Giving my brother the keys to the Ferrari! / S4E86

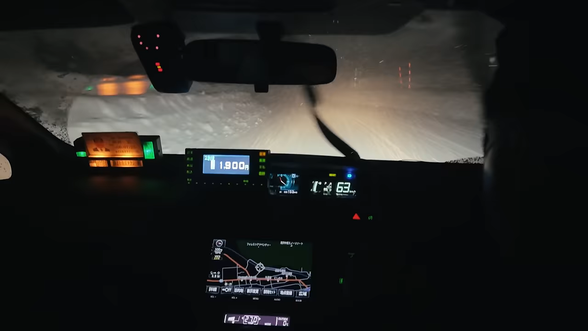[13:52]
Are you guys seeing this? Look at this fresh powder. No car has even driven on this side yet. I'm pretty sure we're in a snow blizzard. I'm, uh, I can't see. Oh, sick, we're here.